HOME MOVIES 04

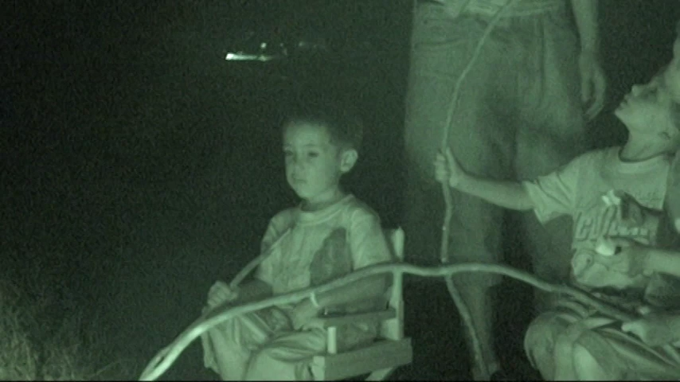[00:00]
want a marshmallow? There you go. Can you take it off now? Just peel it off. It's not hot. Put it in the mouth.
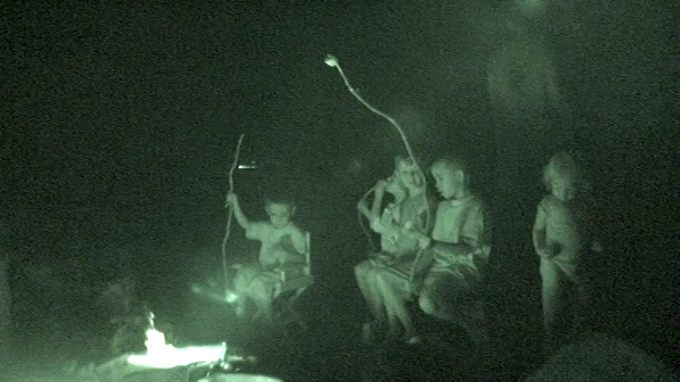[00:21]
Nani, get out. Look at Nani on the fire. Jesus Christ. Get away from the fire. Because you're doing too much, little girl. See? Okay.
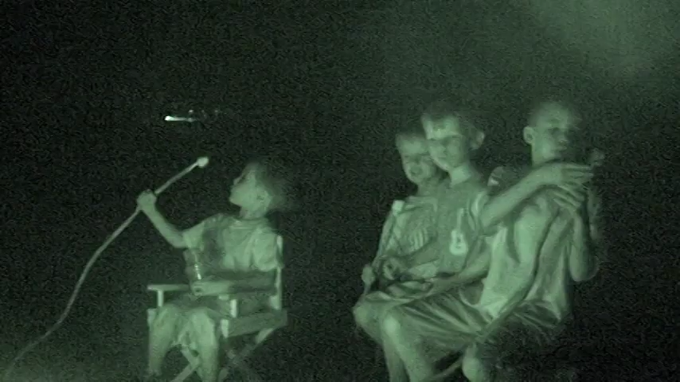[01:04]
Well, then you should have did the marshmallow thing instead of this one. No, you just It's okay.
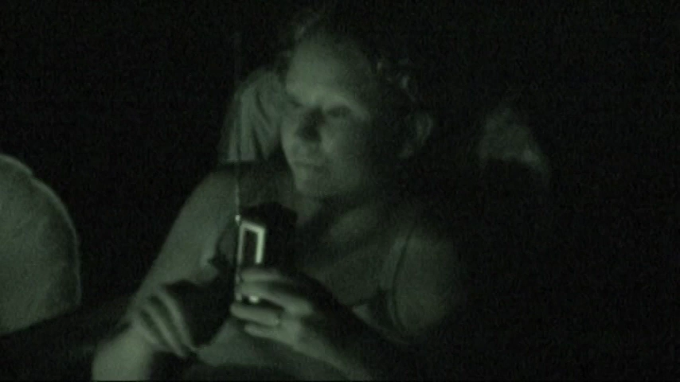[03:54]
She's just tweaked out right now, turning the radio.